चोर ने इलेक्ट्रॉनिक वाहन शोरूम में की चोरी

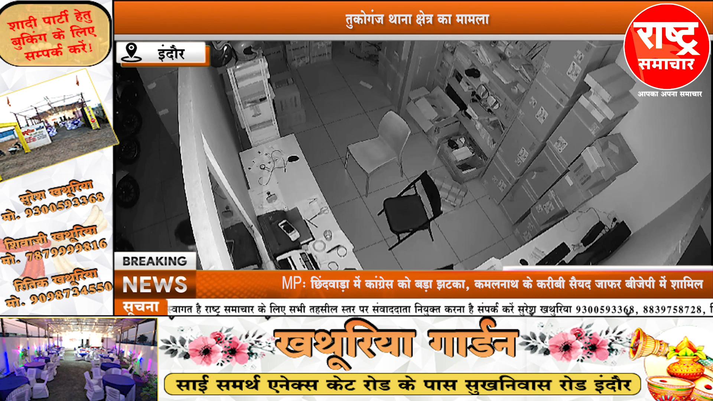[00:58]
दोरान अग्यात चोर द्वारा शोरों में रखे कुछ नगदी रूपे और दो पहिया वाहान के जरूरी दस्तावेच
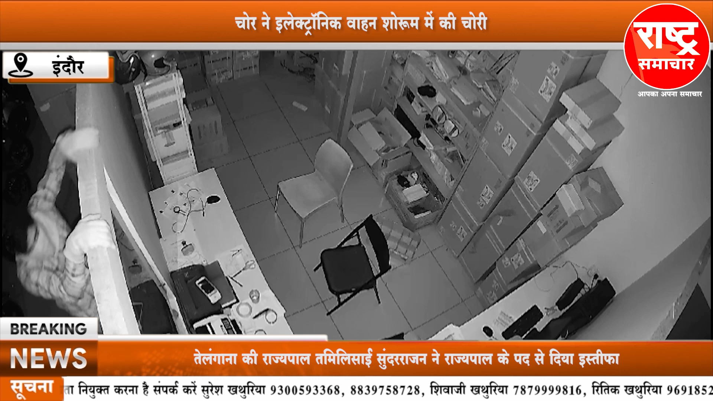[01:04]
चुरा लिए गए जब CCTV फुटेज देखे तो उसमें एक अग्यात चोर शोरों के अंदर आता हुआ दिखाई दे रहा है फिलाल CCTV फुटेज के अधार पर पुलिस ने अग्यात चोर के खिलाफ वेधानिक धाराओं में मामला दर्ज किया है और उसकी तलाश की जा रही है